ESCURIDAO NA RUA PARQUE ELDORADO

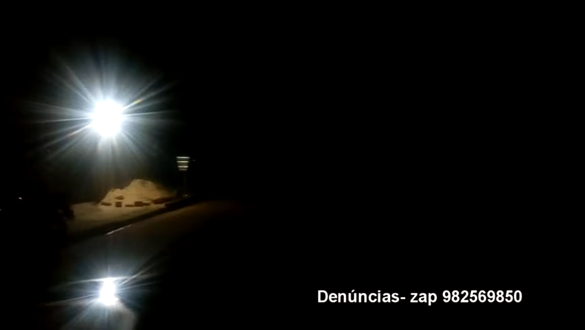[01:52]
A mais à frente, como a gente pode observar, a escuridão total é a entrada da rua Rio de Janeiro, que também está às escuras. E aí a gente vai dar um grau aqui, ó.